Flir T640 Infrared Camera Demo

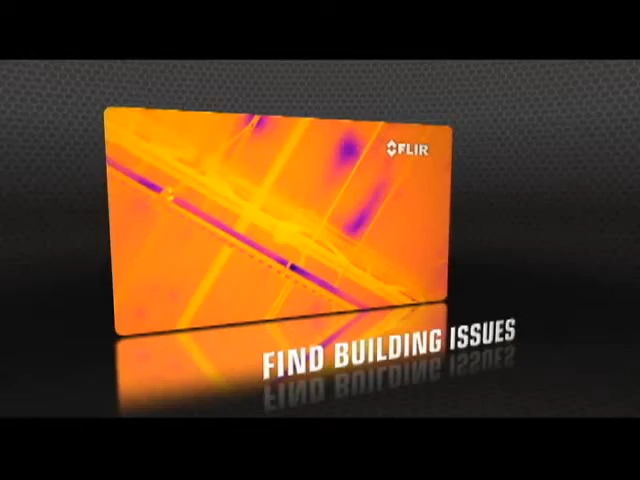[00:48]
With a choice of 320 or 640 thermal resolutions,
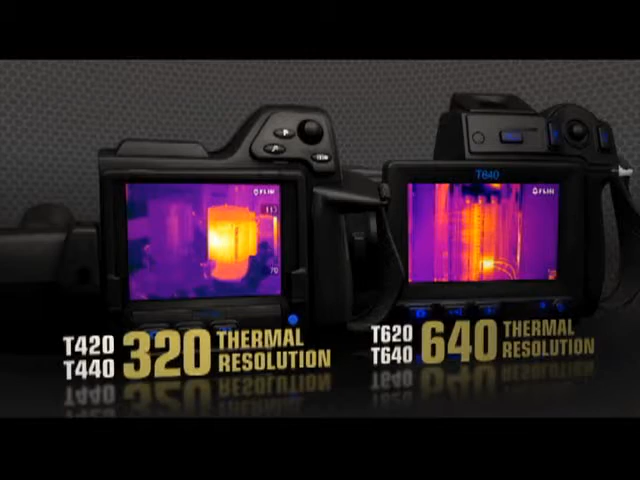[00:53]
only T-Series captures such vivid shots so effortlessly.
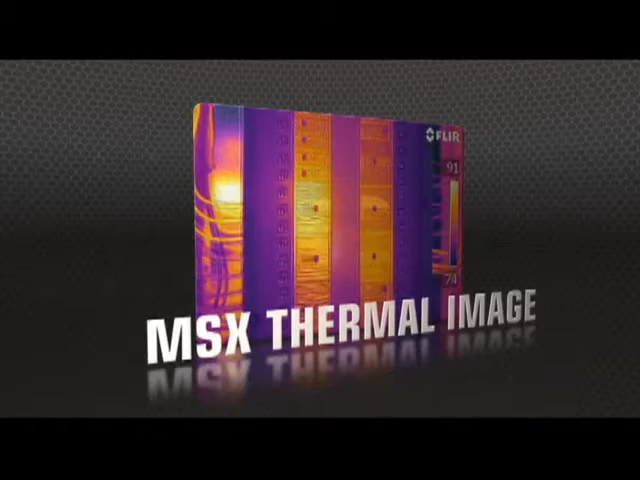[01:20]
producing extraordinary detail to clearly highlight right where the problem is.
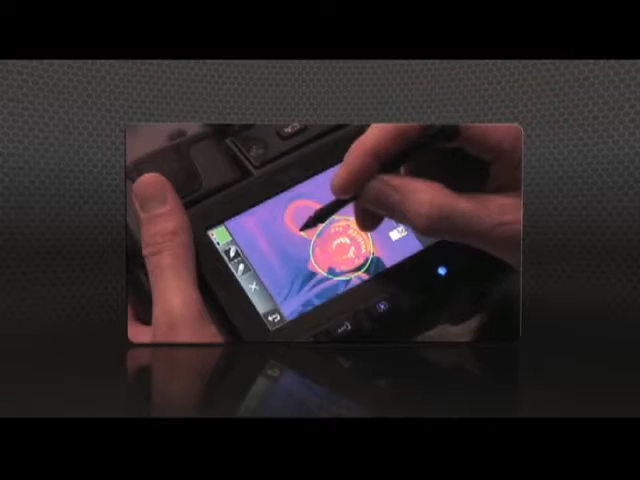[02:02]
handy for pointing out areas of interest. Show what you found to those who need to know with FLIR Tools, the free reporting software we include for your PC,
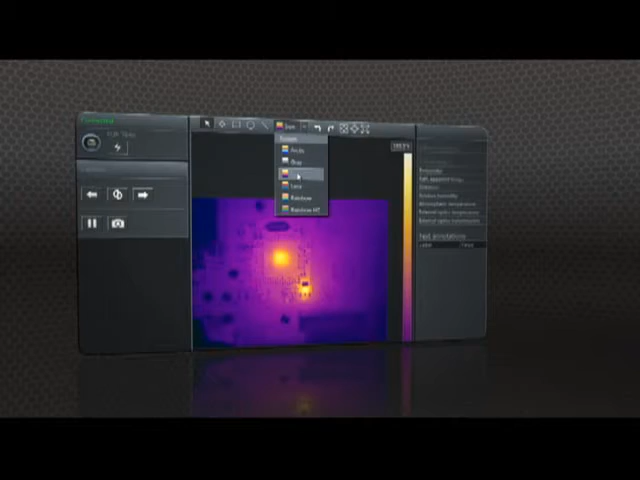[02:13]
and create professional documents to make your case for repairs.
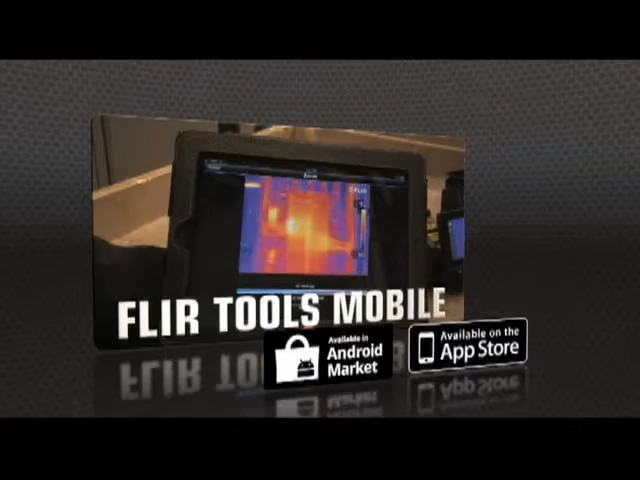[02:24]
Import images from the T-Series with your iPad or smartphone,
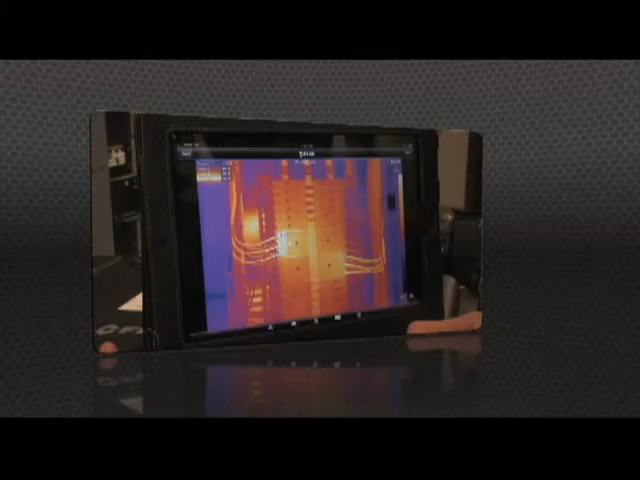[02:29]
change the appearance, add measurement tools,
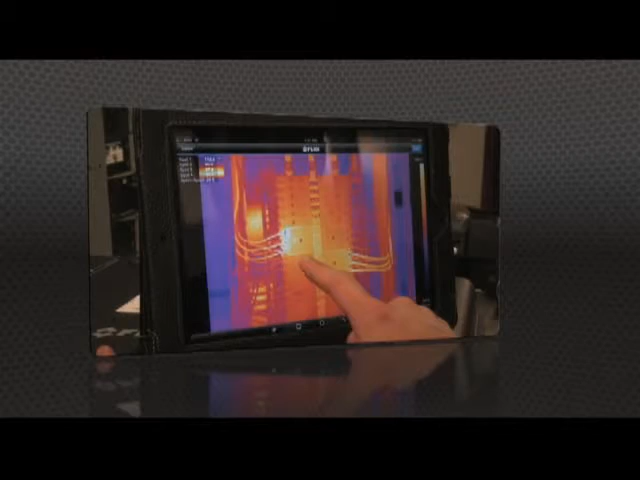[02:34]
and create a report, then send it off by email or up to the cloud, right from the field.